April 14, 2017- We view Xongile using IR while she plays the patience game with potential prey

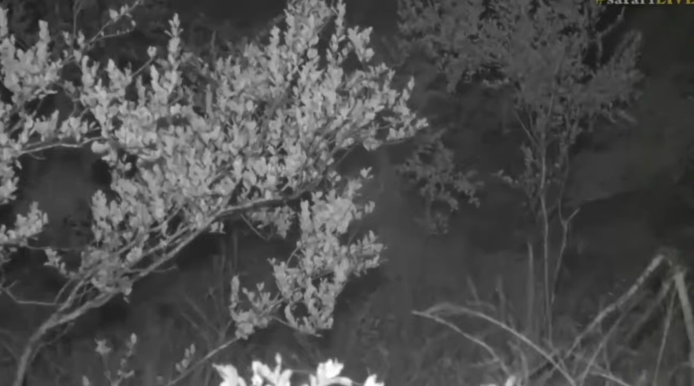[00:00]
And so incredible because tucked into that grass is a little spotted form of shungile. Now you can see her there. There those little spots are just showing themselves. Isn't that amazing? Absolutely incredible camouflage that this leopard has. And you can see why at night they spend so much time hunting. And that's because they just disappear in this darkness and it becomes so difficult to see them. And I'm sure what she's doing is she's getting into that sort of grassy area and away from the road because she at the end of the day wants to try and camouflage as much as possible.